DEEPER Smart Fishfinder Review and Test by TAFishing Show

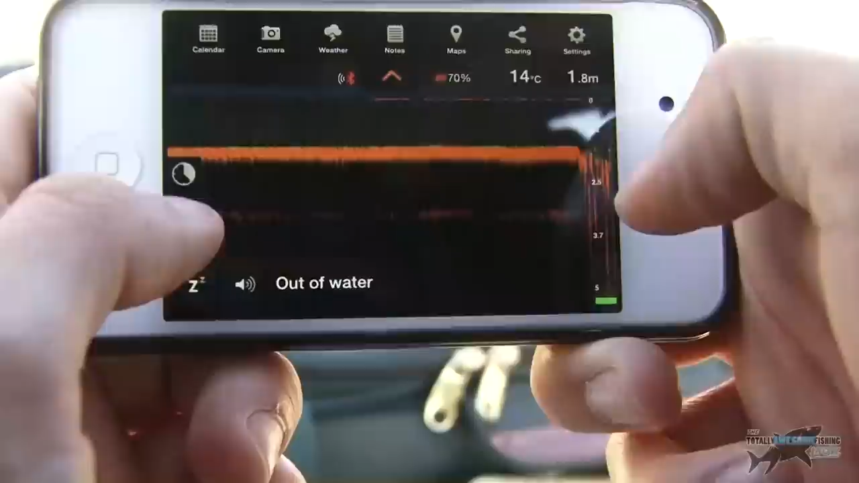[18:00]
On screen: depth 1.8 m, water 14°C
The other great thing about this app is it's got a history button there. So I can push this button down here in the bottom left,
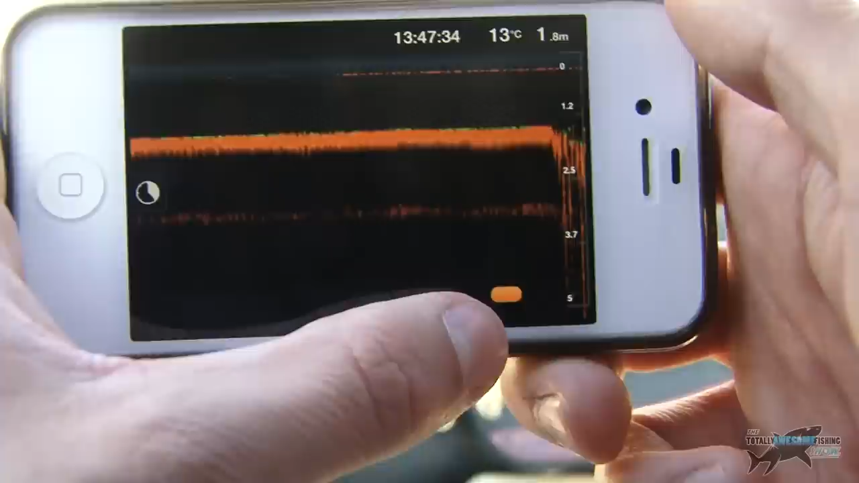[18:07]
On screen: depth 1.8 m, water 13°C
and it gives me a little slider bar here, which gives me all the history for the last, I've set it to ten minutes.
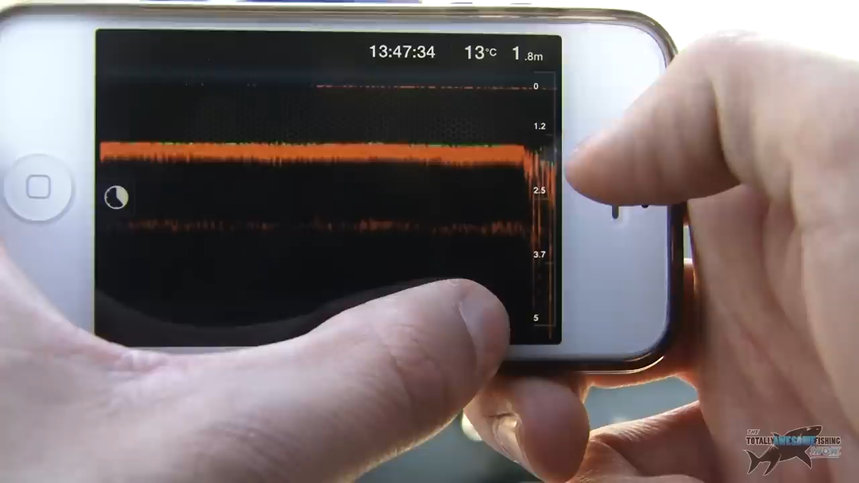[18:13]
On screen: depth 1.8 m, water 13°C
I think you can go a maximum of 15 minutes of your last pre-recorded history. So I've got the depth there at 1.8, and it even gives you the time of when exactly that recording was.
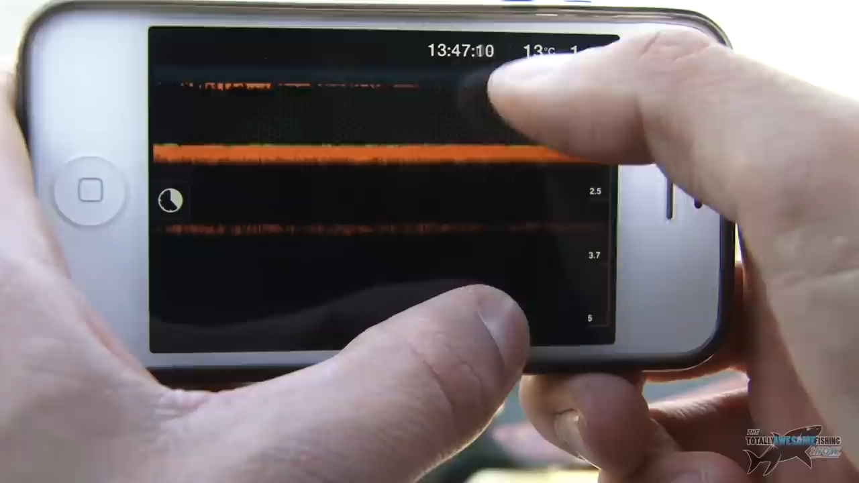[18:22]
So I'm going back here. Now this disturbance here is more than likely where I had moved to the sonar, and it's just had water go over it, lap over the top of it.
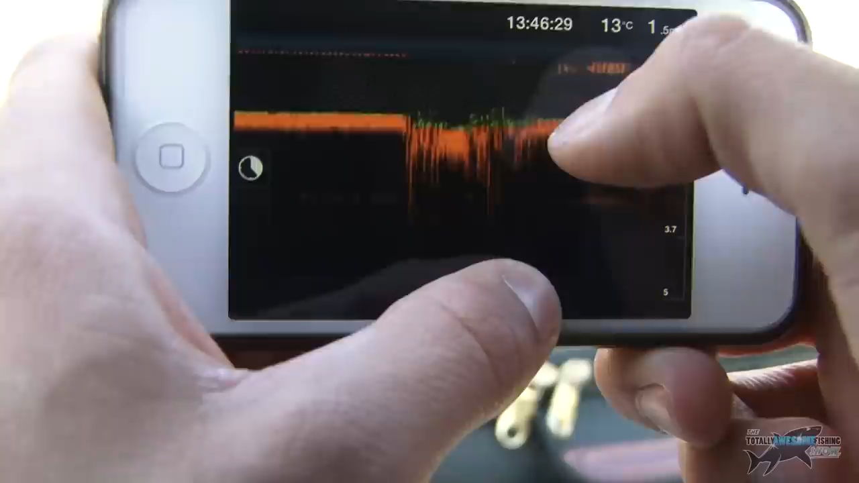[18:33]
On screen: water 13°C
So the Bluetooth connection may have been affected, but there is weed there as well. So that's looking like kind of rough ground.
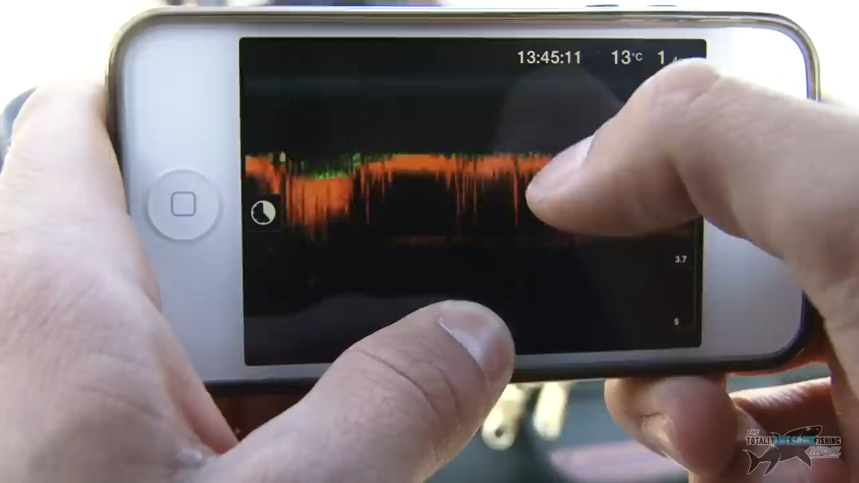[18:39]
On screen: water 13°C
And then same again there.
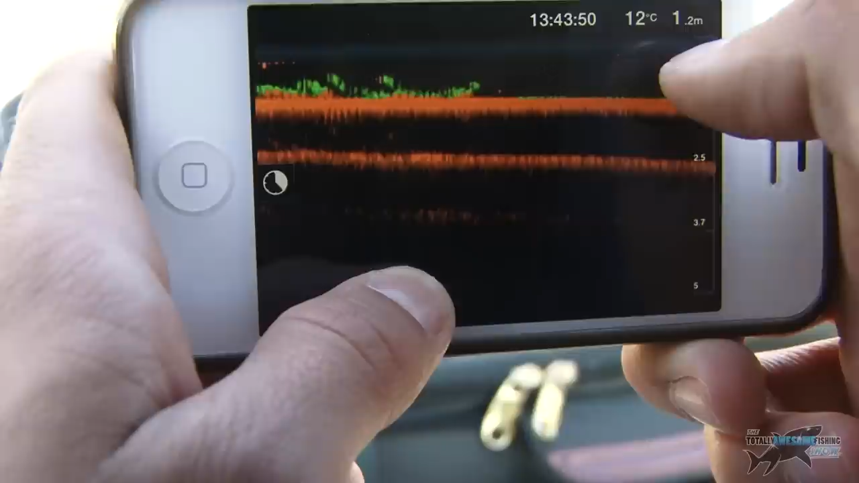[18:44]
On screen: depth 1.2 m, water 12°C
And the really interesting thing which I found is we're coming up at 1.2 metres here, so we're coming up to the depth where I hooked that Xander, which was about a metre, or 0.9. There's weed there up near the snags, and this is brilliant.
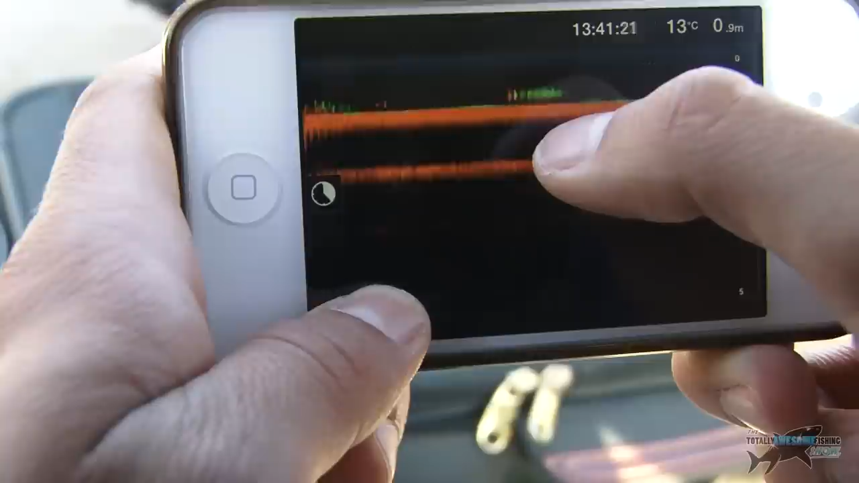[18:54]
On screen: depth 0.9 m, water 13°C
Look, right there.
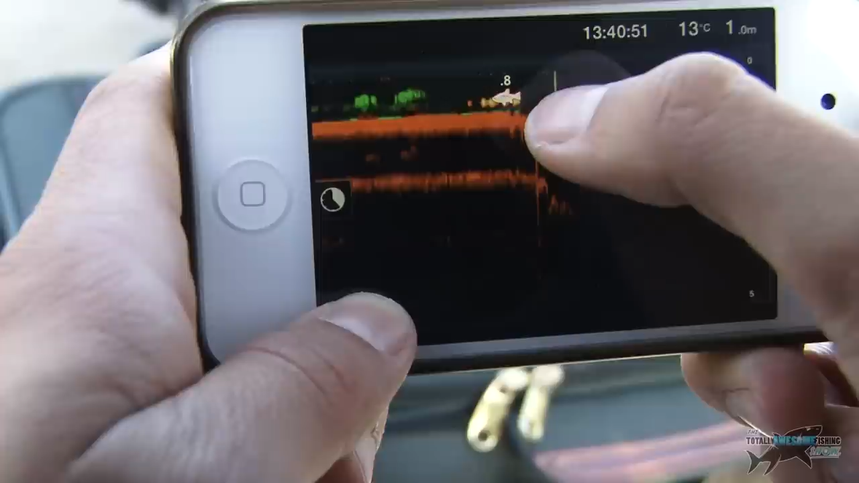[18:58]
On screen: water 13°C
The deeper fish finder has identified a fish at 0.8 of a metre. I hooked mine at 0.9.
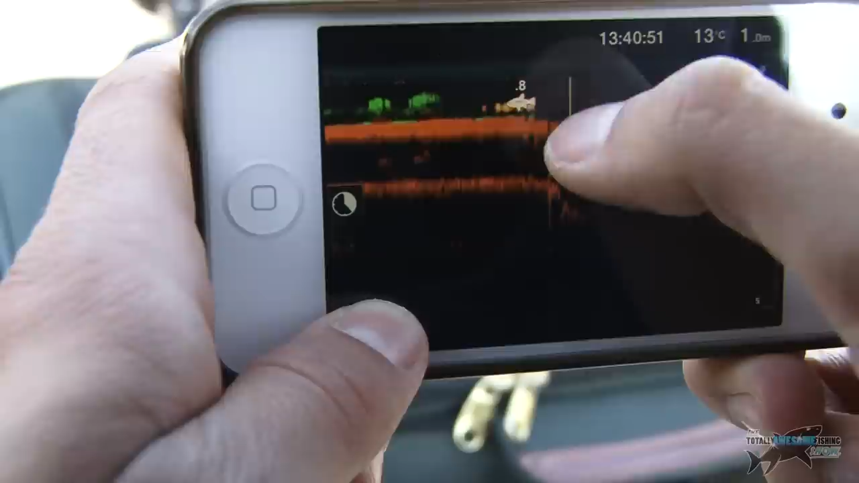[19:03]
On screen: water 13°C
And there is weed, and you can see a sort of drop off there as well. So that's pretty awesome. There's no denying it's quite accurate.
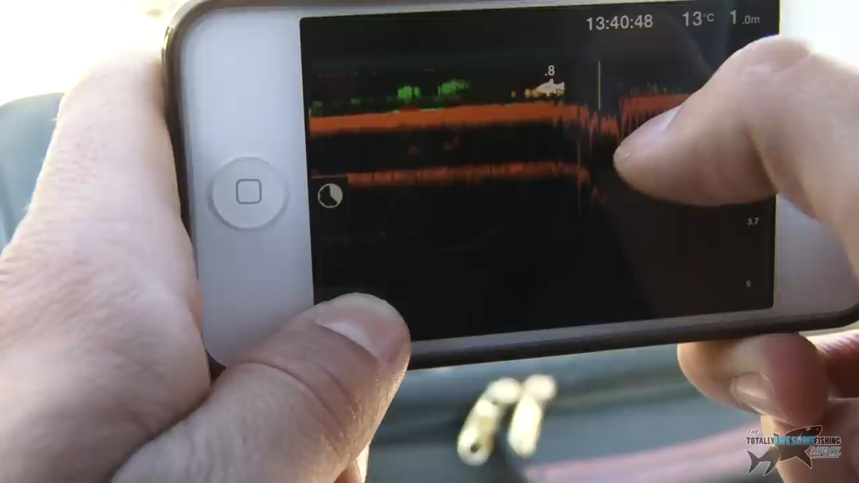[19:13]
On screen: water 13°C
And to be honest, I wasn't really trolling it around. I just was casting and leaving there just to find little pockets, and it certainly worked.